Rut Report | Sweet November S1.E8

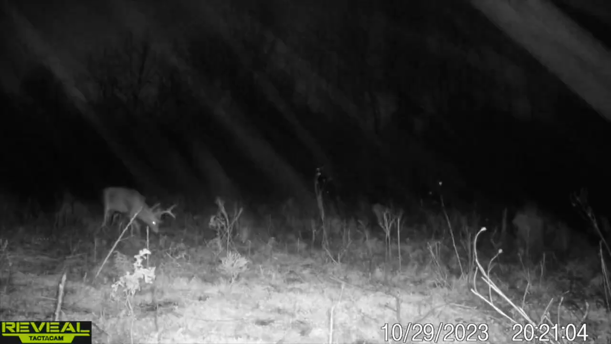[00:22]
The does are still on the feed, but the bucks are in the starting gate and ready to go.